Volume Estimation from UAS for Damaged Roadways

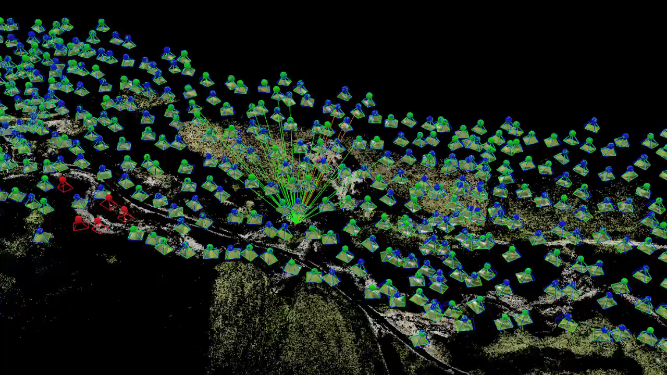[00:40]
Once the data have been collected, they are processed using digital photogrammetric workflows to yield
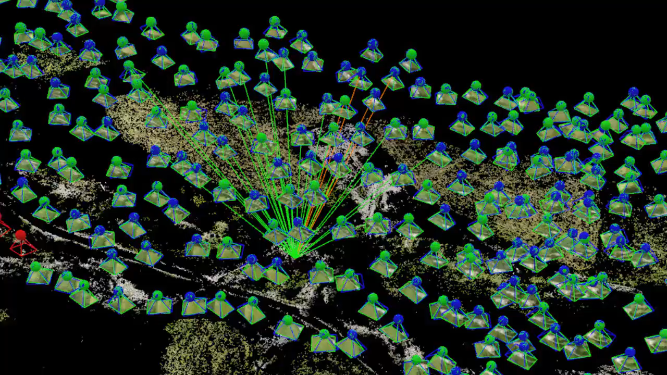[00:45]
2D orthophotos and 3D point cloud datasets.
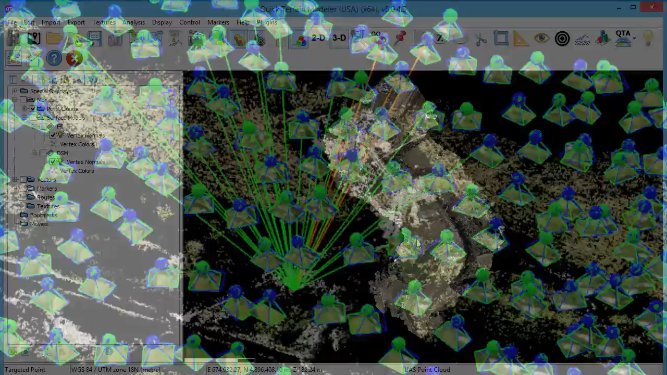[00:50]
Volume estimation is carried out using Applied Imagery's QuickTerrain Modeler software package.
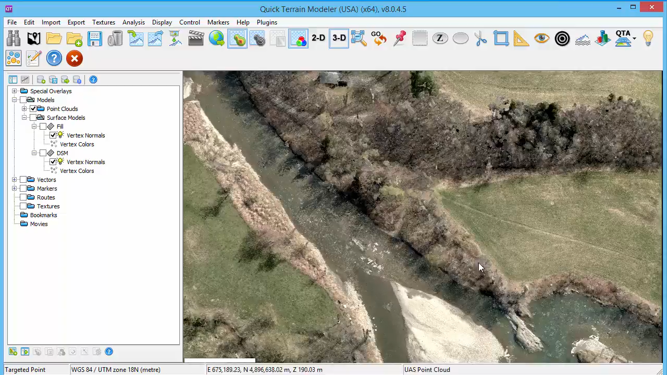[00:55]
Here we've loaded in the point cloud.
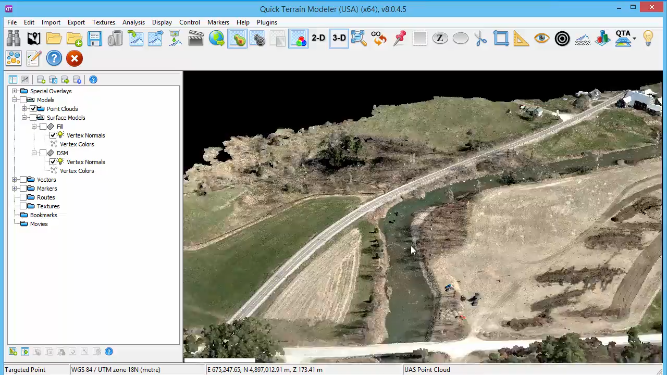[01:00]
The point cloud produced from the photogrammetric workflow is an LAS file. It's similar to, but not identical to LIDAR. The point cloud is comprised of points,
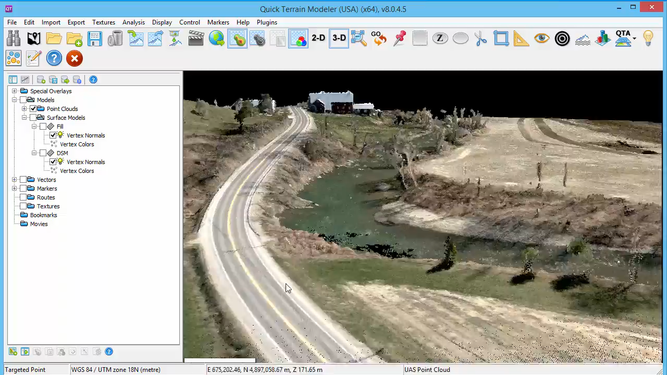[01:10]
each one containing XYZ location information and RGB color information.
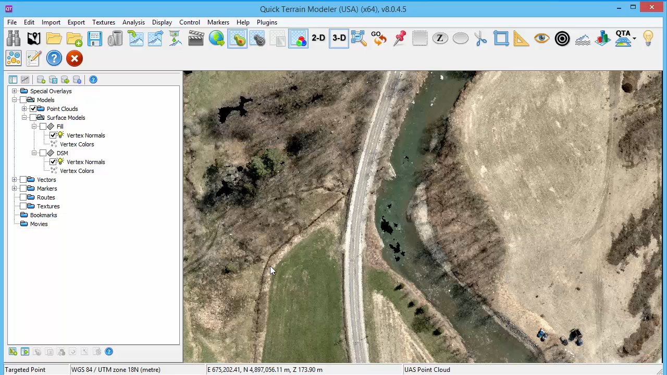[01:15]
Within QuickTerrain Modeler, we can convert the point cloud to a digital surface model. This digital surface model is a contiguous raster surface that we'll use to do the volume estimation. We have two identical copies of the digital surface model loaded.
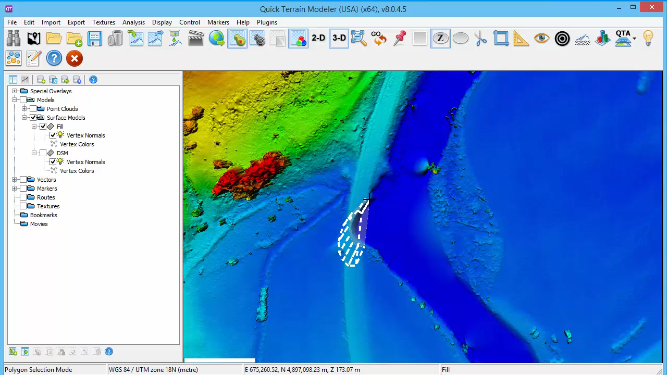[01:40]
We'll begin by using the Select Polygon Z tool to outline the area of the damaged road. To estimate the height at which we'll need to fill this polygon, we'll use the Profile Analysis tool to generate a 2D profile. We can see that we need to fill this to approximately 174.8 meters.
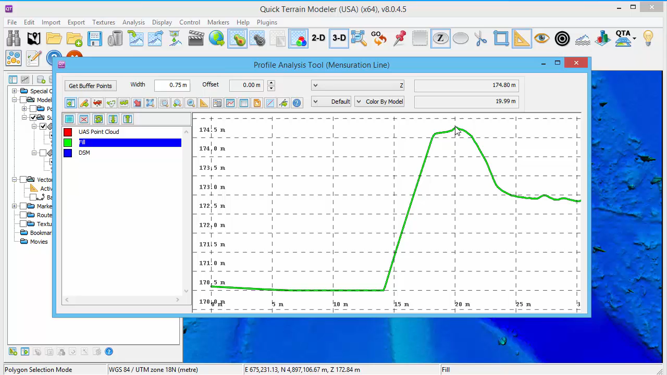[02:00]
We can now use that information to flatten the area within our selected polygon.
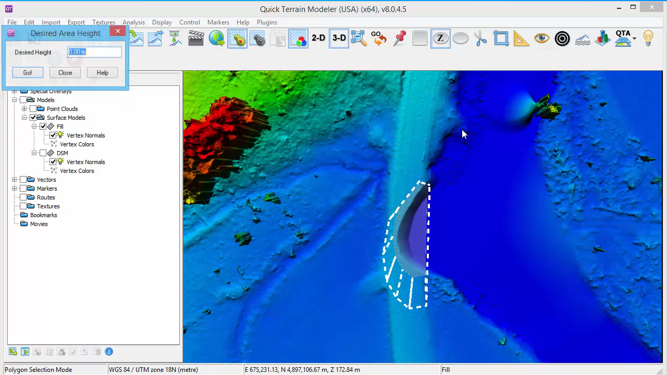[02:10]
Note that flattening is a coarse and quick way to accomplish this, and additional tools such as smoothing can produce a more realistic surface.
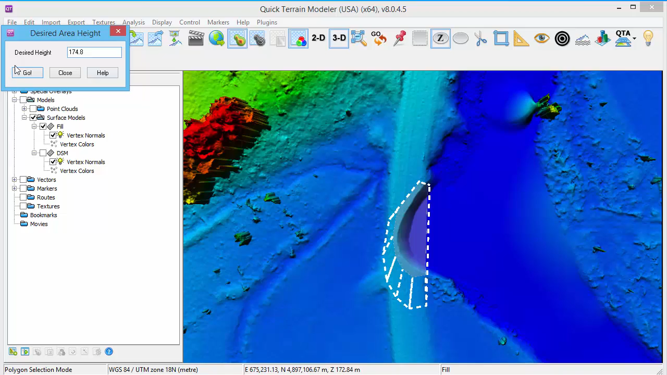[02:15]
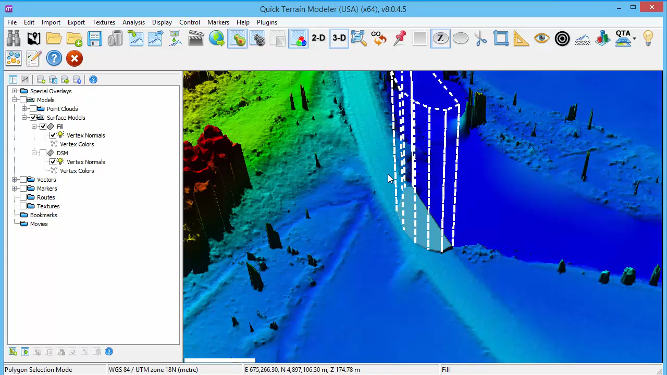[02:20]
Now that we've flattened that area, we can compute the difference between this modified surface model and our original
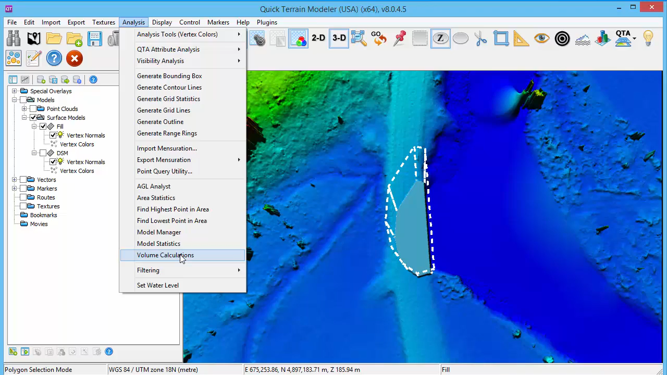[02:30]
surface model using the Volume Calculations tool. The Volume Calculations tool provides us a quick and easy way to estimate the amount of fill needed to repair this roadway.